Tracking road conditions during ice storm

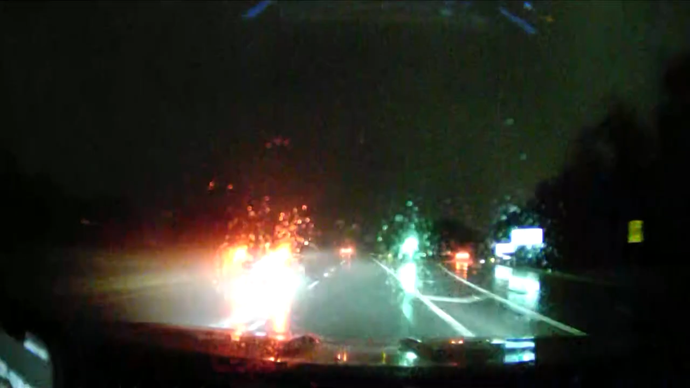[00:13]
And as you hear Michelle talking about that accident at 495, it's not hard to see why, right? Look at the roads, they're inundated with rain. In addition to, while there aren't as many cars on this particular road, 7, you can see that just a little bit of splashback off the back of one of these vehicles is enough to cause a little bit of obscuring of your driving vision. So, you know, we haven't seen a whole lot of freezing rain out quite this way, but we wanted to show you the conditions are still mildly treacherous in that way. And that, you know, it's very hard to see a little bit when you're driving. Also, it's a slick road conditions. And then when that rainwater hits the ground, it has the potential to freeze. So that's what we're seeing.
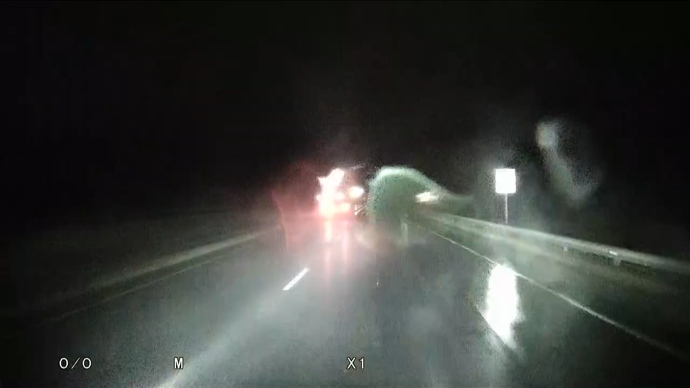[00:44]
We'll give you one more look from above. Like I said, raining, it's going to get messier as we get further in. We're headed towards Leesburg, but take it easy. Remember, overpasses, bridges, bypasses, all of those have the potential to freeze.